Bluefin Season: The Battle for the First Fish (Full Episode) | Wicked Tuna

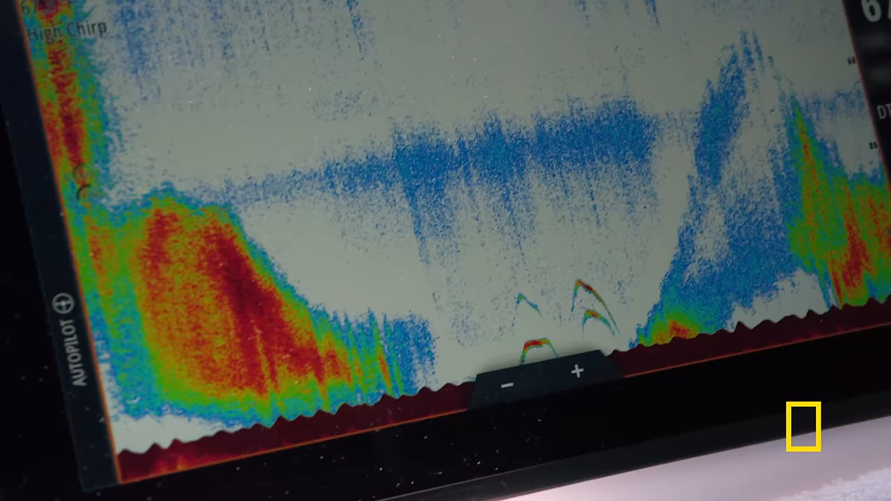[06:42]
Probably marked 5 times since we've been here.
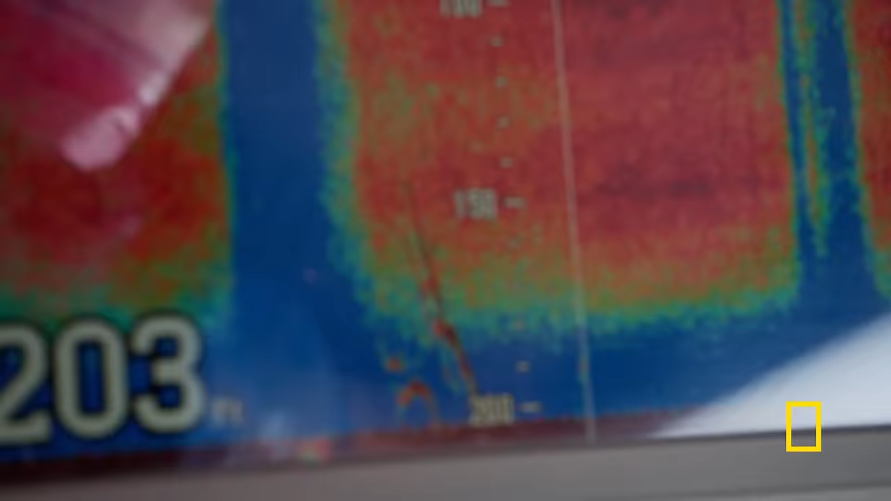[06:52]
Got a big one on the bottom, too. That's a fish.
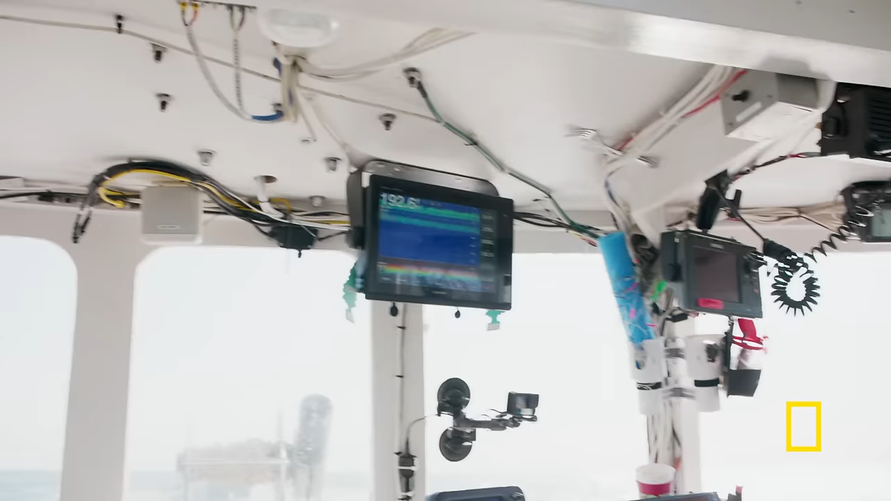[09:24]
There's one on the screen, boys.
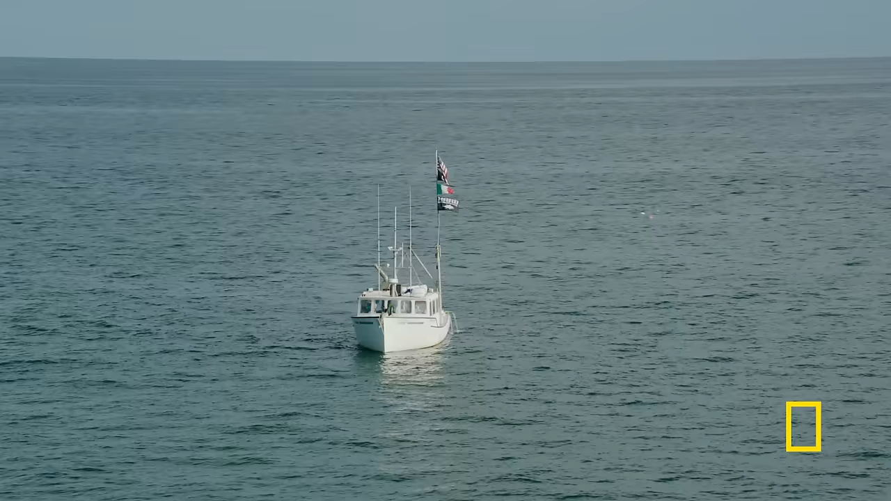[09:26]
Came on the screen at 20, going down. That's where the stick is. Going down to it, Joe.
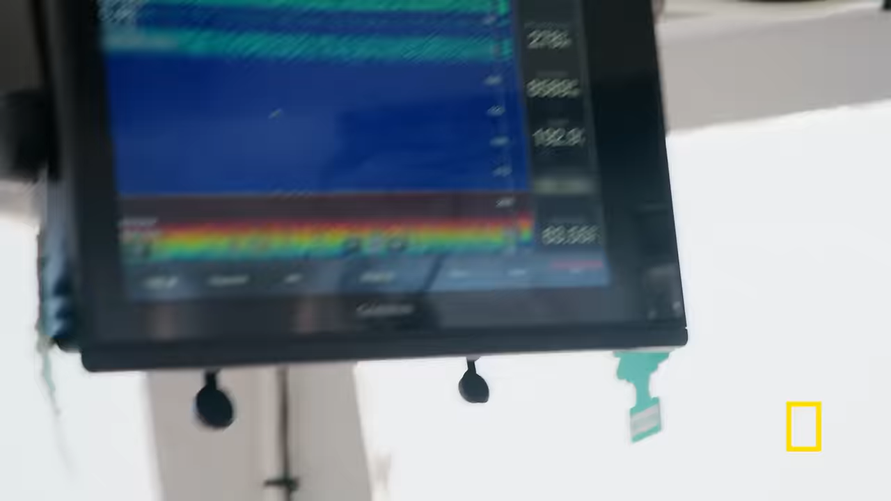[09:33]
Up. There he is. There they are. Come on.
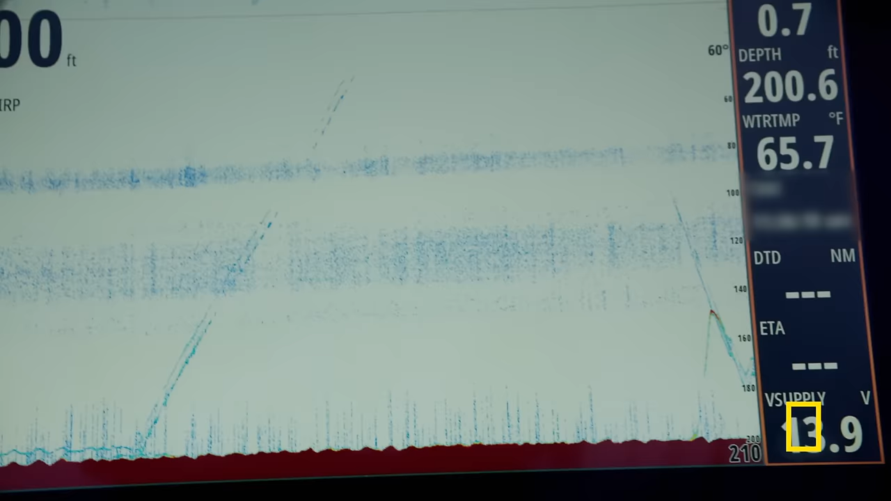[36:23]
On screen: water 65.7°F
Is it? That's a tuna. Come on. That's a nice one. I would leave it right there, Lance.
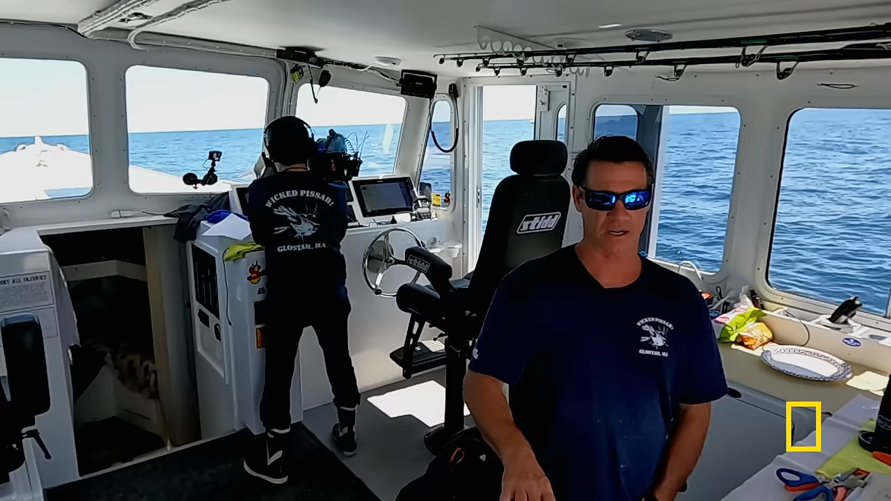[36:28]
Leave it alone? He came right up to it.
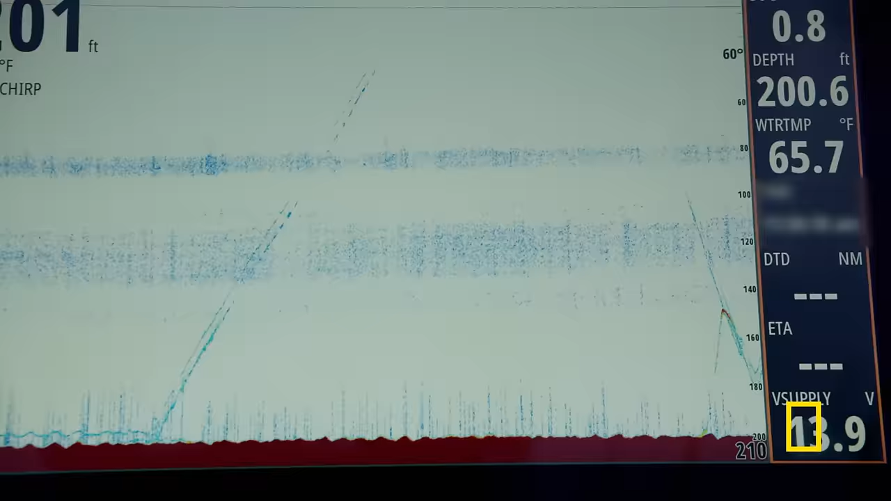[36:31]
On screen: water 65.7°F
That's a big one. Coming back up. Come on. Come on. That's good. At least they're here. Right here. That's a tuna.